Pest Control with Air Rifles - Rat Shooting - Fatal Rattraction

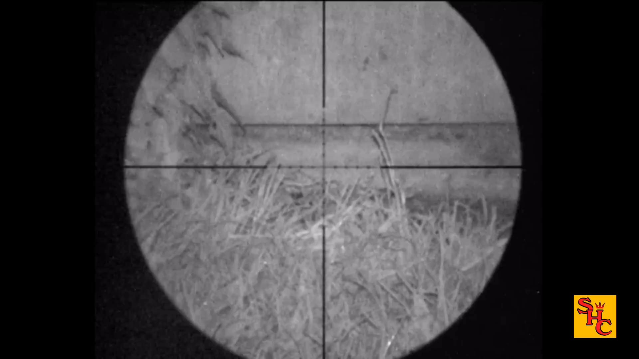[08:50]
managed to pick his head out there skim through the grass rolled it straight under his back that's pretty much exactly what I want to achieve
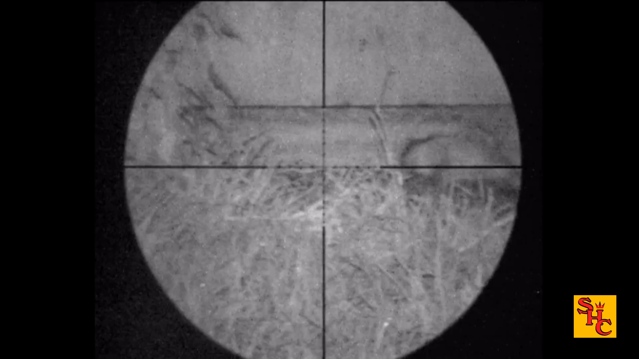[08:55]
don't mind them kicking about a bit you're like a good head shot
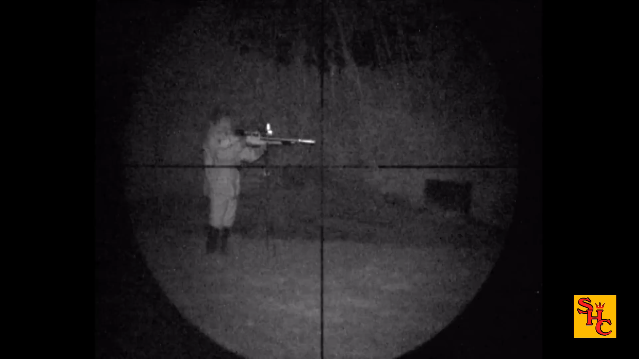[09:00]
and there's bro down above the field scanning away
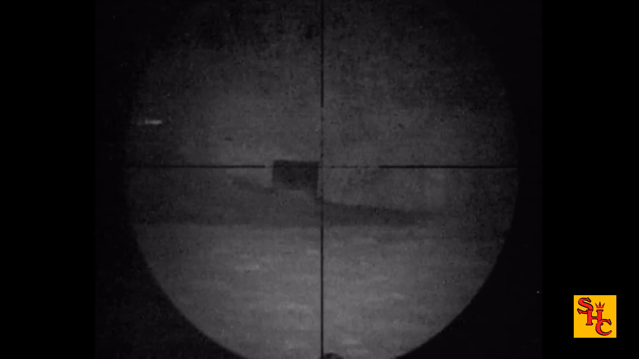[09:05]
which is pretty much what I'm doing walking around setting up on the sticks scanning an area of known
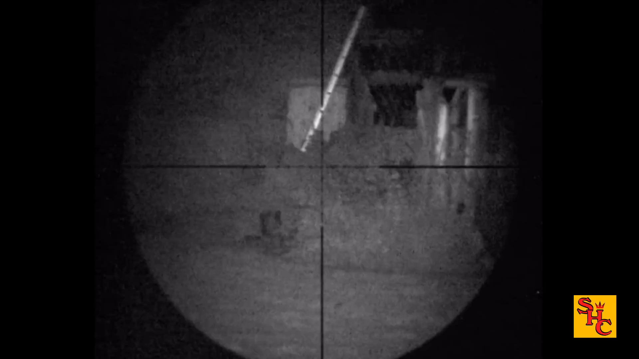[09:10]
activity looking for some eye shine that's more like it bit of eye shine
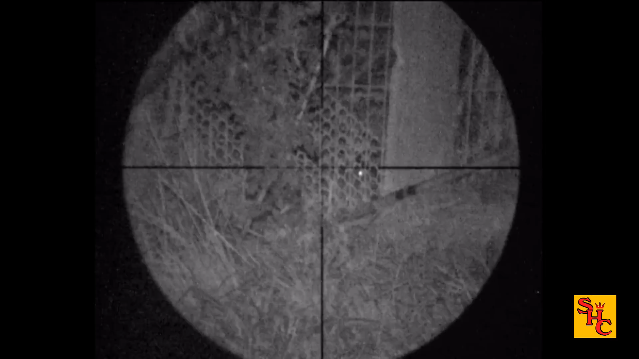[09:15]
got to look at it first to make sure it's a rat it's looking very much like one there's an awful lot of metal in front of its head
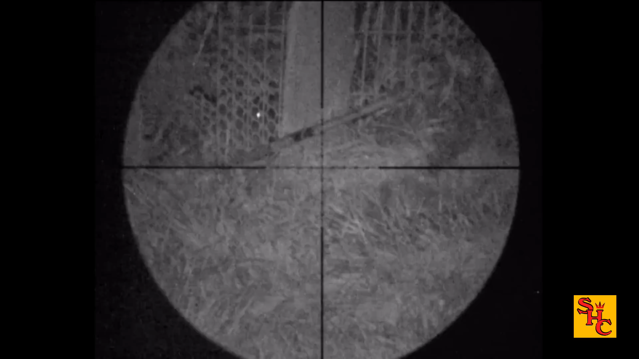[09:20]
yes it's a big fat rat that one is no shot on though
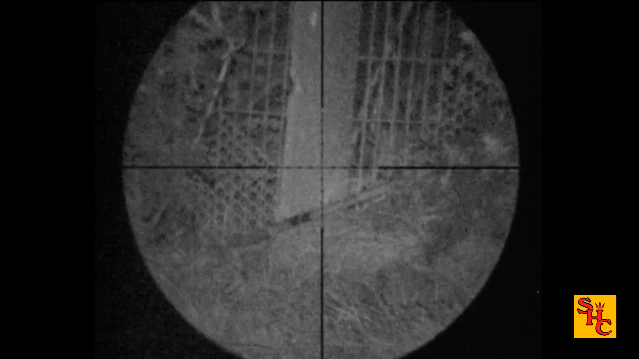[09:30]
sort of hoping the activity take a turn for the better maybe they'd be a bit more active wandering around outside the nettles a bit more a bit like that really
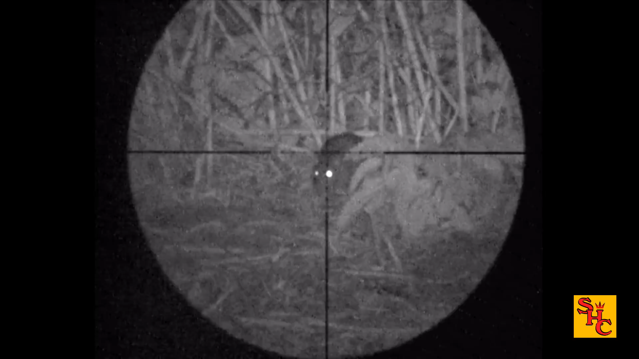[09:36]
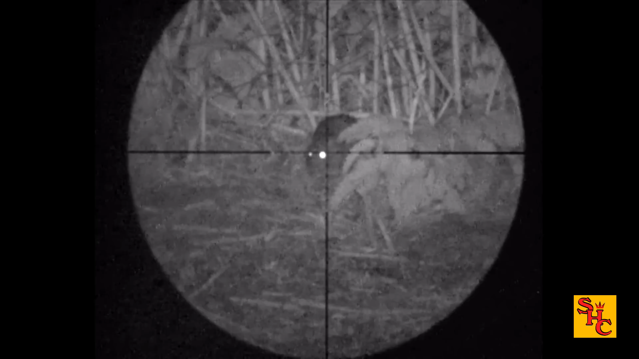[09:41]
perfect shot on just got a line up on it then you get that result quick reload so there's any nosy neighbors about
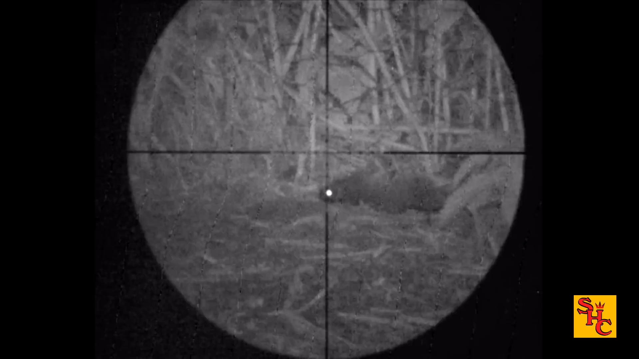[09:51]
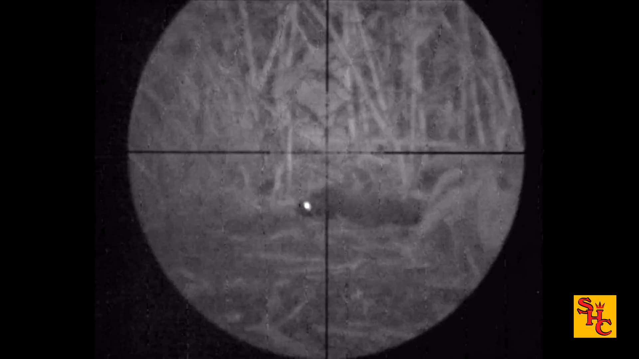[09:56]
nothing much happening is there didn't get much activity off this one
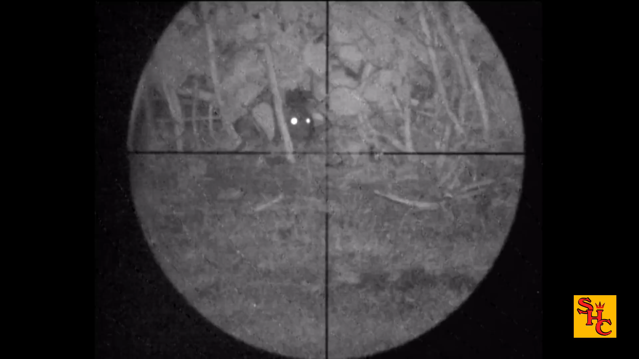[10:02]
it does amaze me the different results you get from a headshot here's another one thinks he's safe sat in the nettles
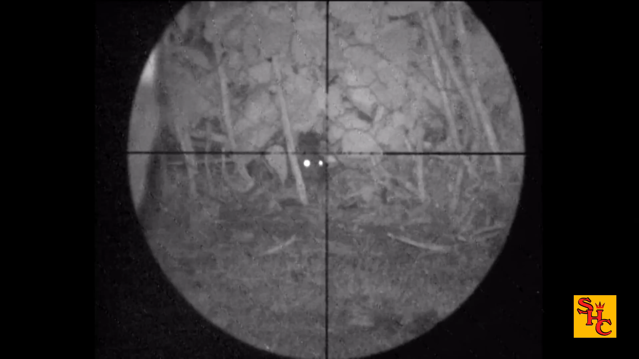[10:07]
slowly but surely line up on him straight on headshot
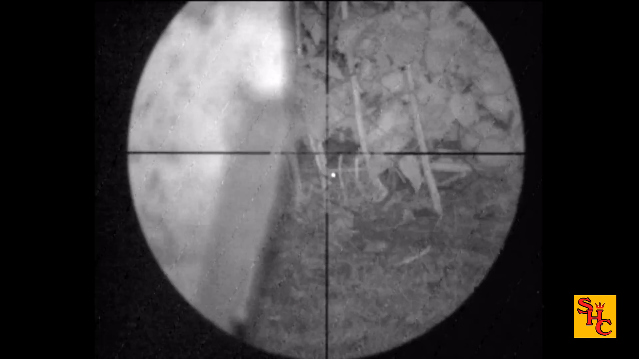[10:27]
hopefully get a second rat here might
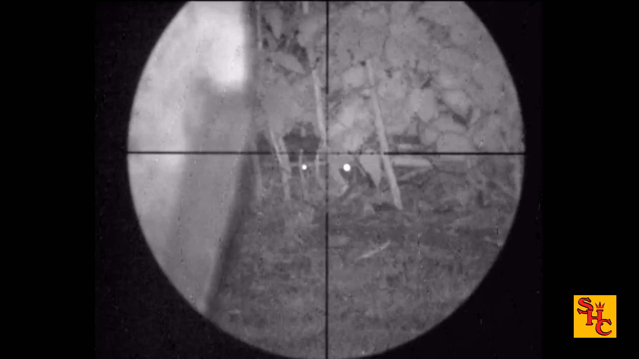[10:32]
work out where the head is exactly that's more like it show yourself son
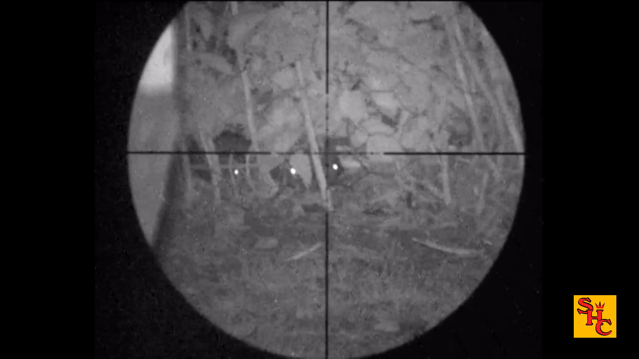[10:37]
i think i missed that one
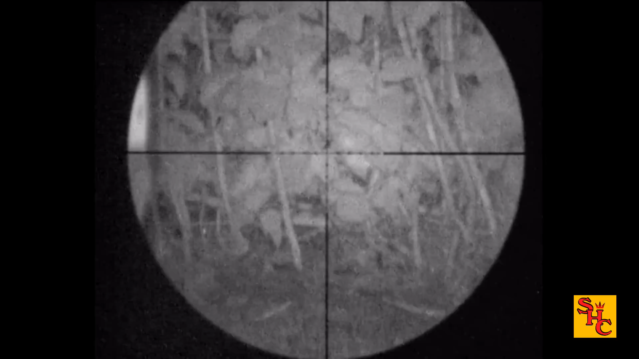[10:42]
it's a trouble they stick the heads forward sometimes they'll retract it very quickly
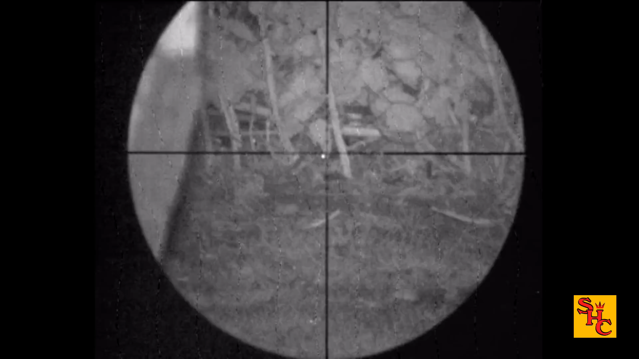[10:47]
never mind
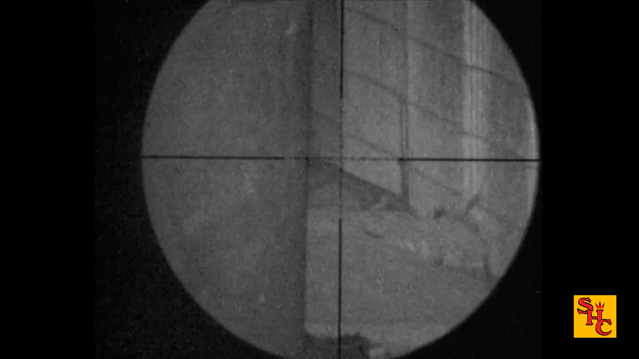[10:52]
one of the quick look in the sheds for me still activity in there this is pretty much the last rativity i saw this day not surprising really my pressure they were put under the previous evening
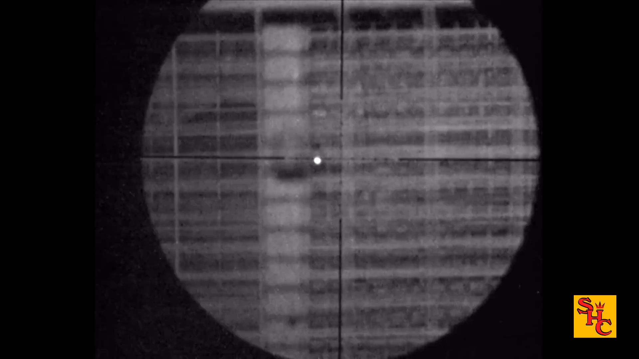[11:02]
there are a few more gone down